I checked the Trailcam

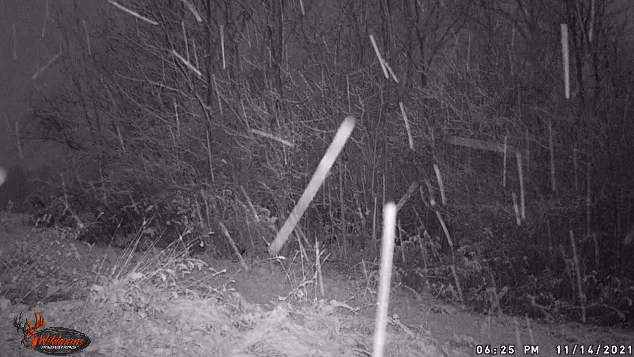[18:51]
left them out during the winter i've left them out in bad weather i've left them out in hot weather and this camera is still running on the original batteries that came with it because they do come with alkaline double a batteries
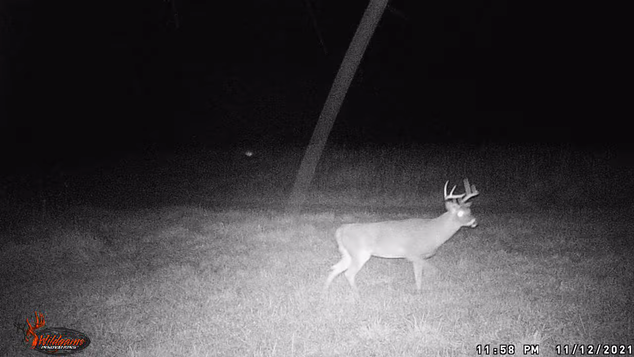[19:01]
and it's got energizers in it and it always turns on and it captures anything that goes in front of it so and i've got the footage to prove it so uh it works good in all weather conditions and all four seasons so
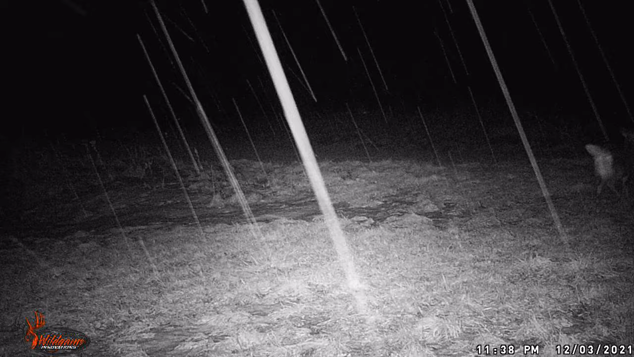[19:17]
uh being that i've had good luck with that camera i'd like to get some more of the same ones and um you know dot them around on the